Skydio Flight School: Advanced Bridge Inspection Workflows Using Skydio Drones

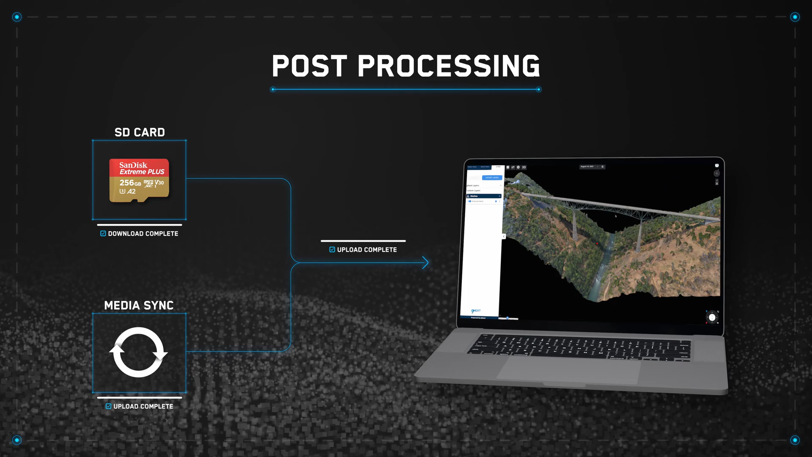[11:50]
Once your scan photos are uploaded, your model will process.
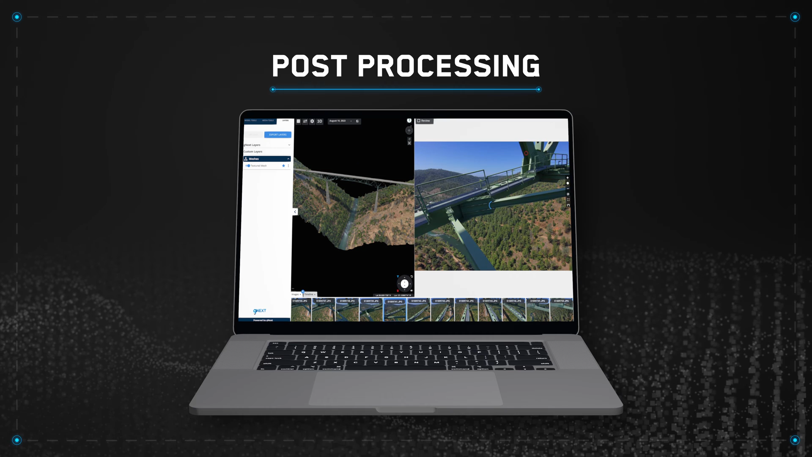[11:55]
From there, you'll be able to manipulate your scan to evaluate your inspection points, view photos from a specific location, and much more.